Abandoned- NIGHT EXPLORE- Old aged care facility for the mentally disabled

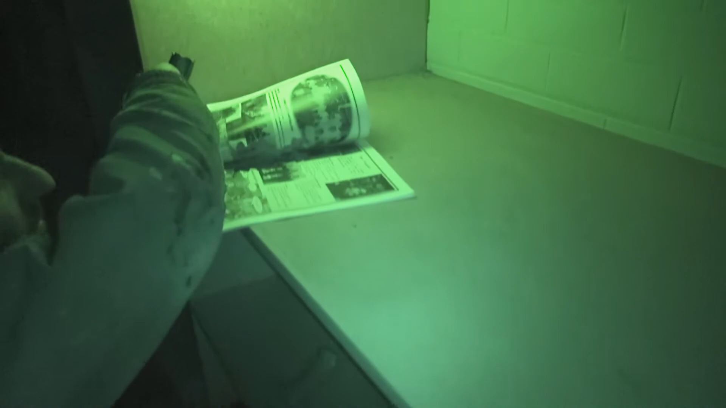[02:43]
What's that? Has that got all peaches in it?
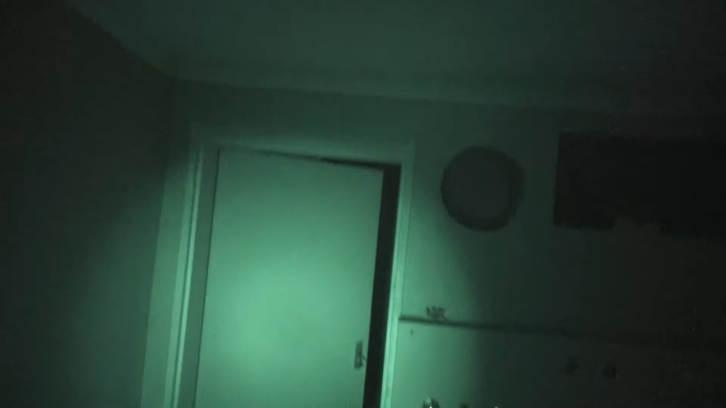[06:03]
What's in that door? The outside.
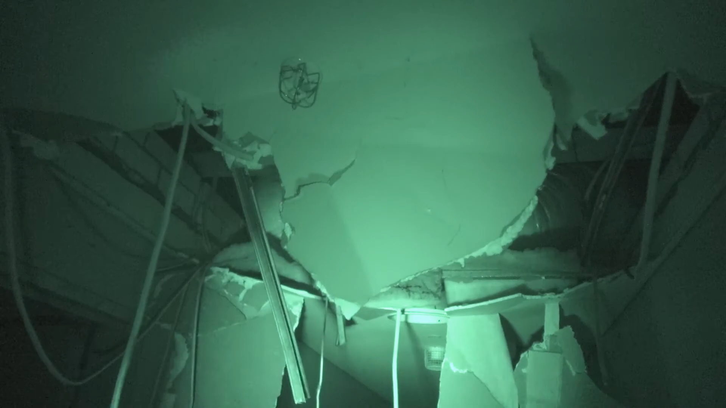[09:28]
Oh shit, that's fucked, that roof.